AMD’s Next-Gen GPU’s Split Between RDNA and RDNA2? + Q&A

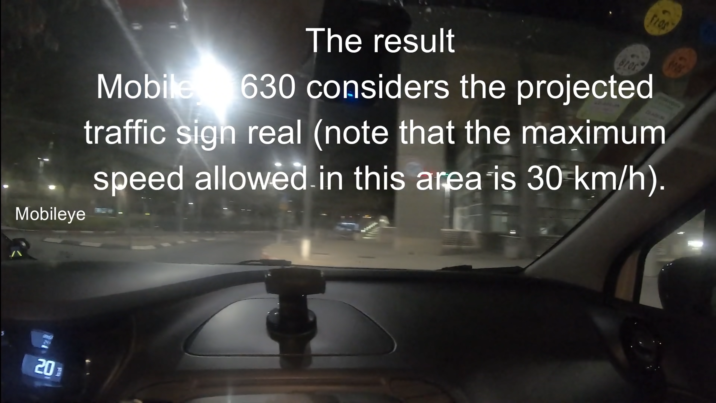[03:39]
Last year, Ben Nasi, a PhD student, successfully tricked a Mobileye Driver Assist system by putting a projector on a drone and shining a fake street sign on a wall. This caused the Mobileye system to recognize the fake sign and tell the driver that the speed limit had changed.